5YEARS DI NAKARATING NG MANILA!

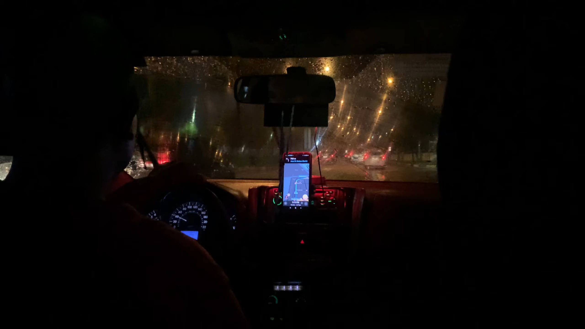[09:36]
So guys, sumuwi na kami kasi naabutan kami ng ulan.